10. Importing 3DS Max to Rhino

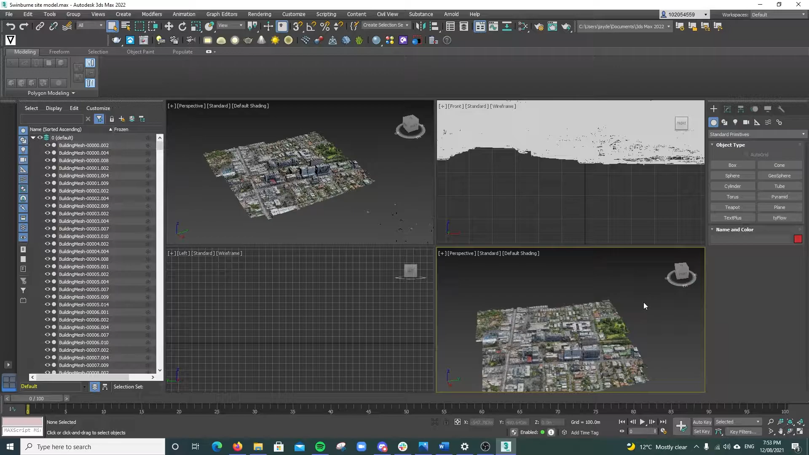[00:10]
So what we have here is a 3D mapping of Swinburne University. You can use any kind of object or kind of context
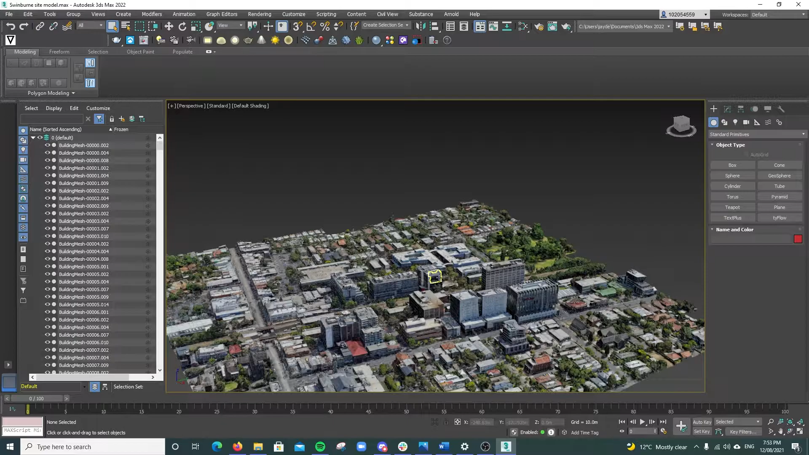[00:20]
and it's great if you wanted to kind of move this from 3ds Max into Rhino and later you want to design in there. So what we're going to do is begin by selecting the objects.
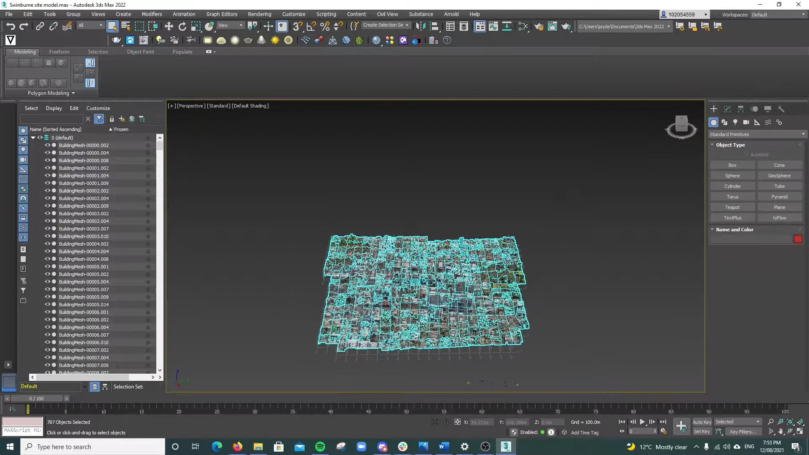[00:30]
In this sense it's the context and you want to go file, you want to export and we're just going to call this context and you want to make sure that the file type is an obj and we'll hit save and these options will pop up. You can change this to your recommendation although these settings are generally what's kind of recommended and are the standard options.
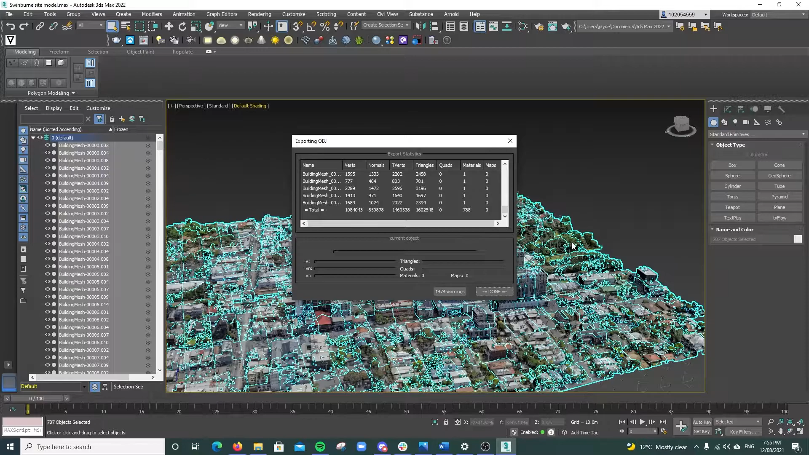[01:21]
export the files and depending how big the file is it might take a while so I'll be back when this is done. So the exporting is now completed and you want to hit done. From here we're going to open up Rhino
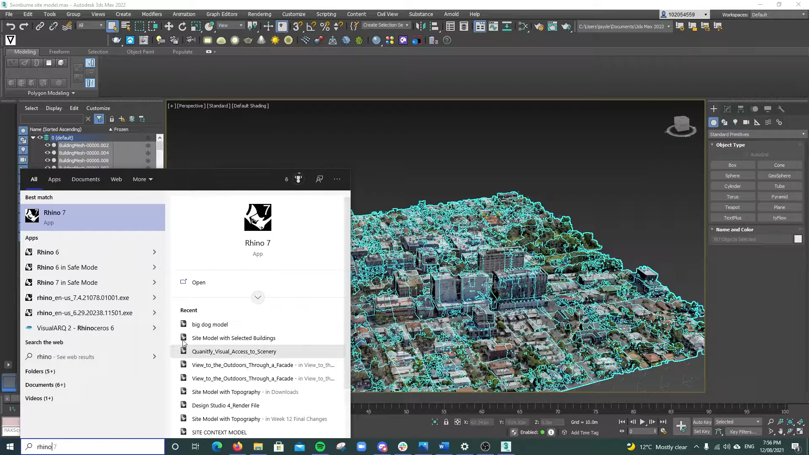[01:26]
7 or whatever version of Rhino that you have.
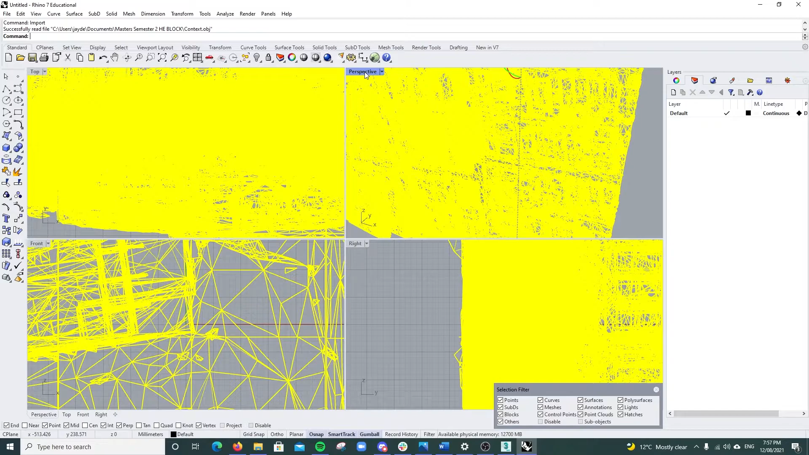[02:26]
So if we go into perspective it's going to come up and we can actually rotate this.